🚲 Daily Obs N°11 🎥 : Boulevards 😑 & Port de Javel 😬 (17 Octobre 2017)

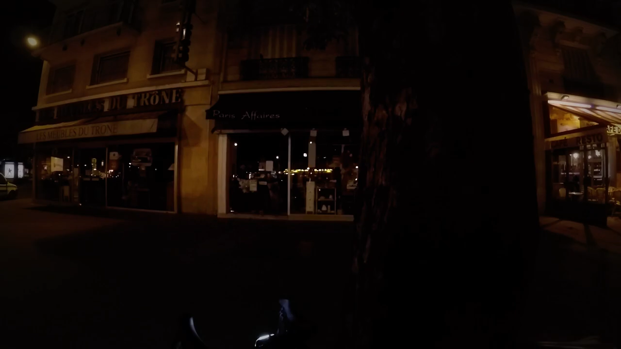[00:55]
pas du tout mon itinéraire habituel j'avais envie de d'aller rouler sur les grands boulevards j'avais envie de descendre le boulevard Voltaire là on est place de la nation tu vois que c'est un parking maintenant ça se garde dans tous les sens là je suis passé rouge parce que j'avais un petit panneau pour aller à droite sur le boulevard Voltaire alors j'en ai profité
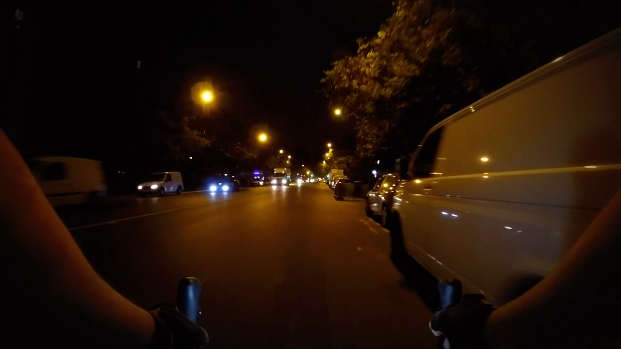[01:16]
de mon M12A et donc je voulais descendre Voltaire parce que je voulais voir un petit peu commencer à avancer au niveau des travaux
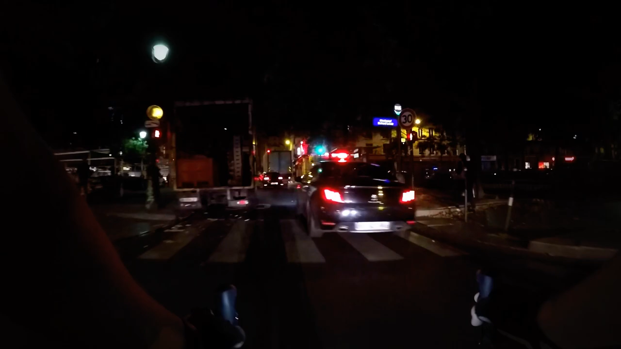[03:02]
bis où normalement il ya une belle piste gauche là mais bon c'est jour de marché donc fatalement c'est c'est occupé voilà je suis
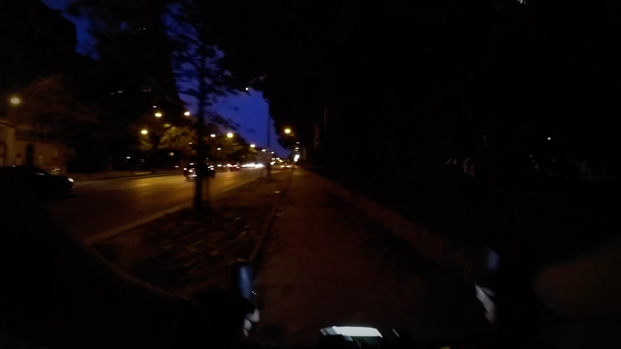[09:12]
un des premiers aménagements en dur à paris pour les cyclistes
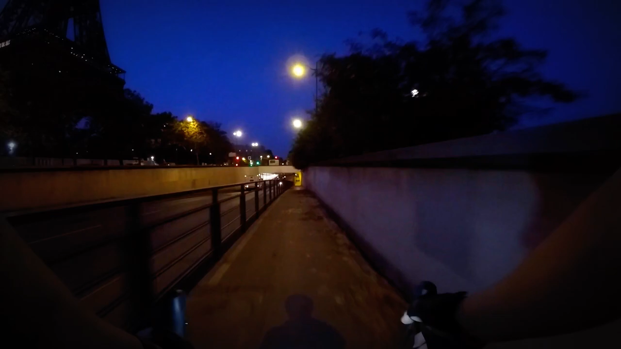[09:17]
voilà tunnel sur la tour eiffel c'est vraiment l'emblème des aménagements cyclistes à paris
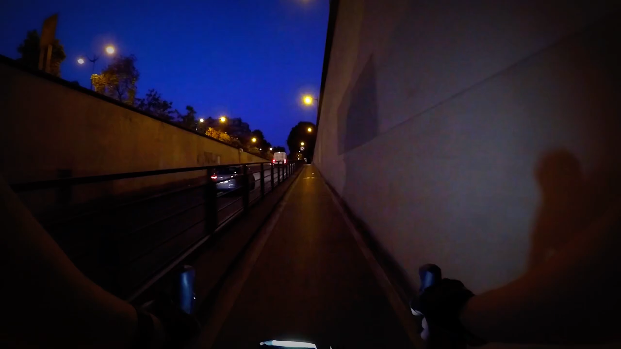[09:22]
ici c'est obligatoire parce que comme la voie à gauche est large comprend trop de voies de circulation même si là actuellement les en travaux il y en a une ou deux de moins mais de facto elle est obligatoire et donc je
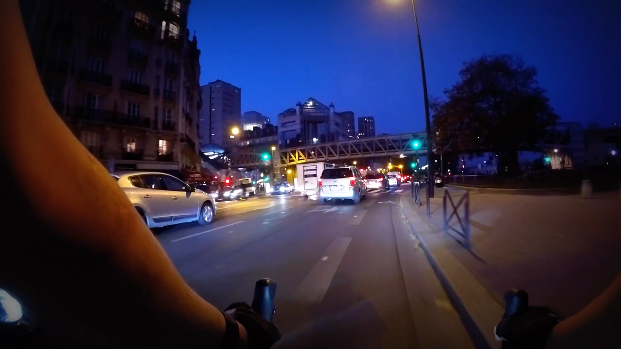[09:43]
traverse ici et je me retrouve je descends sur le port de javel alors
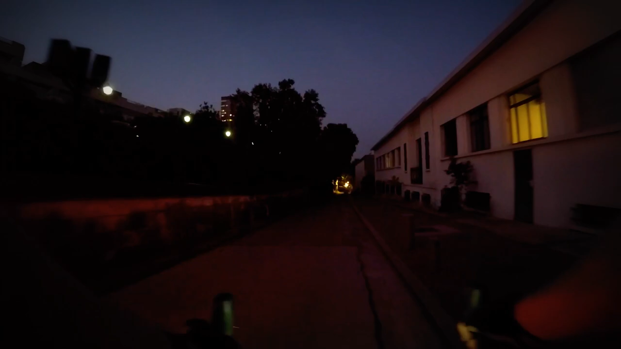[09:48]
c'est bizarre j'ai une question sauras tu me répondre ici là au tout début il ya un
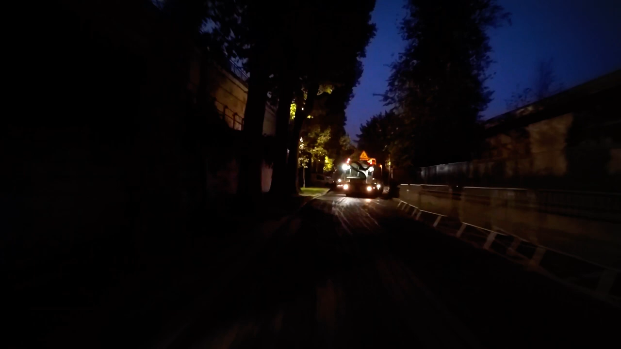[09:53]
panneau d'interdiction de cyclistes à petit vélo barrière alors que on est je crois pas dire de bêtises sur l'itinéraire l'euro vélo 3 la paris londres on va dire peut-être la 5 je sais plus fin bon bref j'ai pas fouiller le truc je vois tous